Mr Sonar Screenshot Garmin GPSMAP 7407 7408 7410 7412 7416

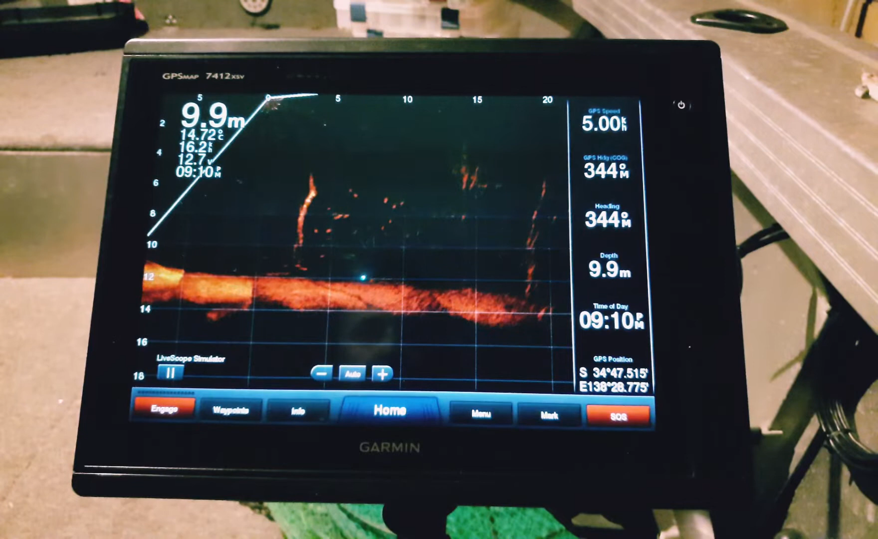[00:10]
On screen: depth 9.9 m
Hey guys, Brad here from Mr. Sonar. Just another quick video on how to get a screen capture on your GPSMAP7400 series. So the first thing you want to do is make sure your screen capture is turned on. So the way we check that is the home button, hit settings, hit preferences,
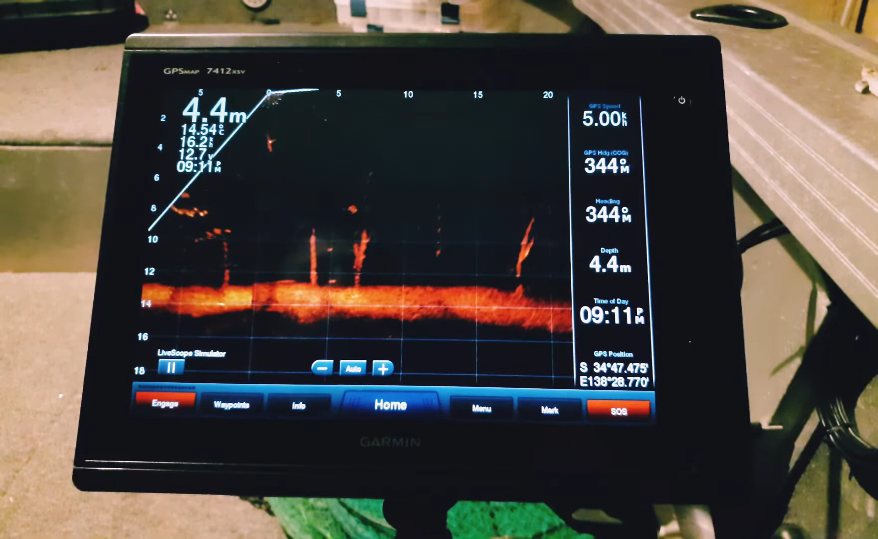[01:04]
On screen: depth 4.4 m
Now if you want to go back and view that screenshot, all you have to do is push the info button.